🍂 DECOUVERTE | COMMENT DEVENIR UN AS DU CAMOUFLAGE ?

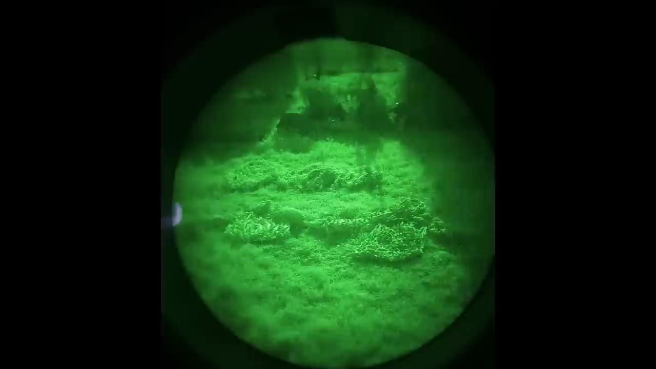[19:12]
il y a un traitement infrarouge sur les produits dits professionnels c'est à dire que votre
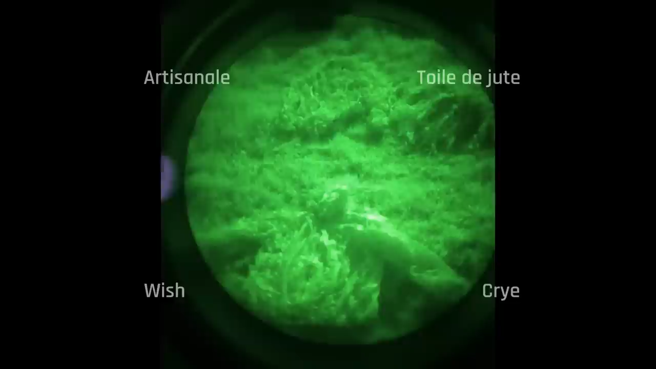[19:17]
tenue ne va pas briller quand une source infrarouge va passer dessus c'est bien sûr utile pour les porteurs
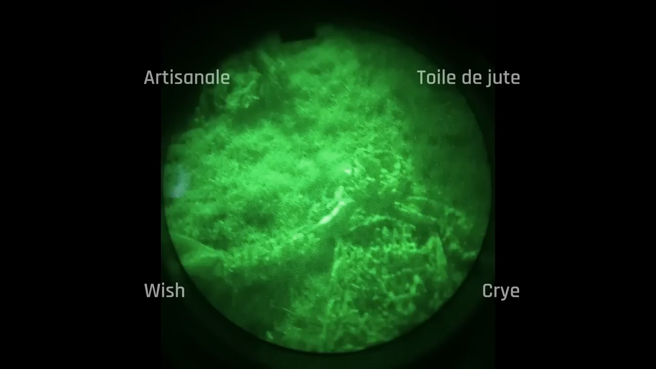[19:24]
d'un vg si vous êtes professionnels bien sûr pour ce qui est du thermal il existe des
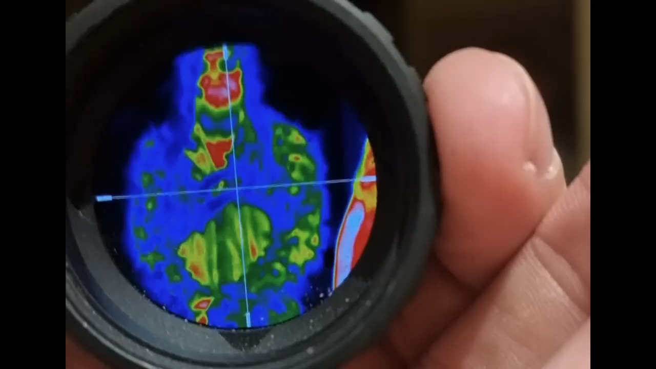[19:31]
techniques des méthodes pour camoufler un petit peu la signature thermique
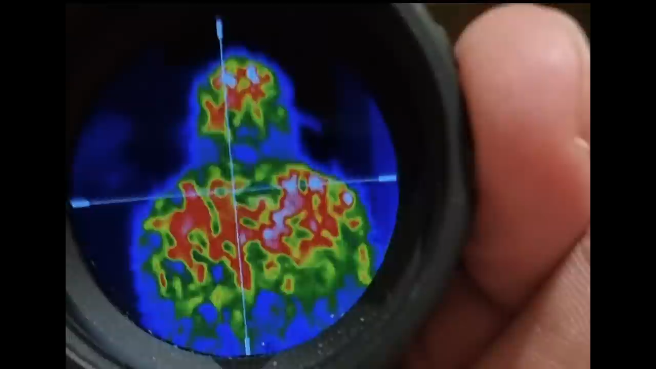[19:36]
à part créer une poche d'air entre le porteur et la guilly il n'y a pas de solution miracle et voilà on arrive au terme de cette vidéo